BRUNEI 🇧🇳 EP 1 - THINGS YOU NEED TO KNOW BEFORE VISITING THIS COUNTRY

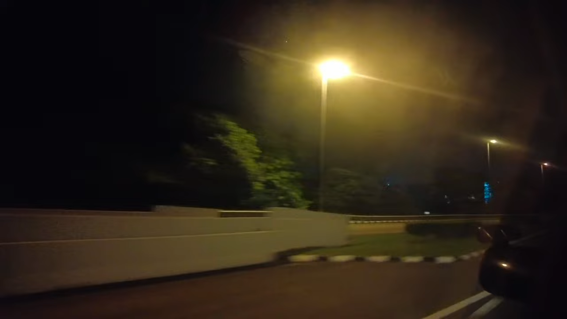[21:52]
Walang traffic-traffic, madaling araw na. Malawak ang kalsada. Oh, medyo madilim ngayon na guys. What's the what is that too formal? Yeah. I think so.